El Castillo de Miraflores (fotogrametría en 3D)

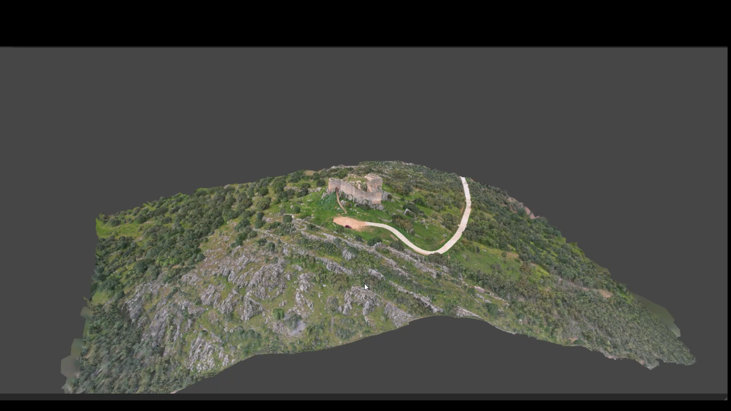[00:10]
El resultado final de este ejemplo de fotogrametría en 3D del castillo de Miraflores parece como si fuese una maqueta.
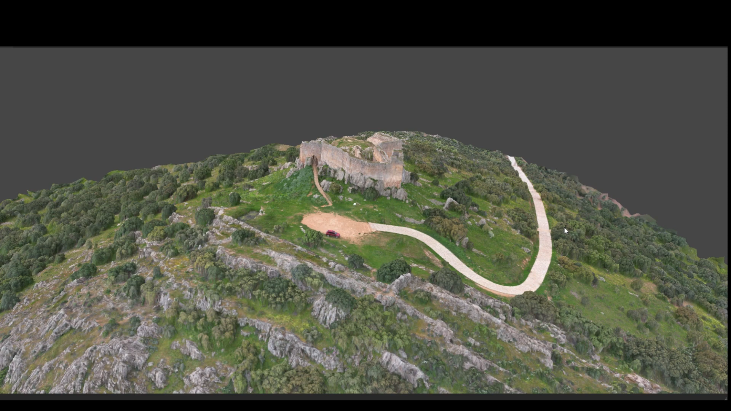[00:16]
Podemos moverlo y girarlo en todas las direcciones y además observar no solamente las características del castillo,
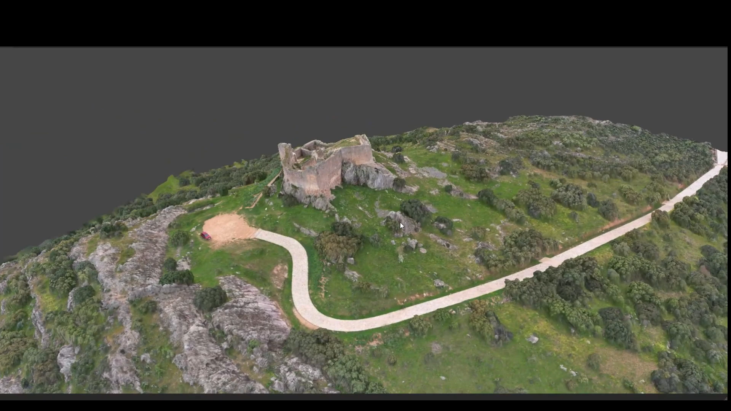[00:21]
sino también el roquedo cuarcítico, la vegetación, por ejemplo, de encinas, de jaras, matorral de todo tipo, etc.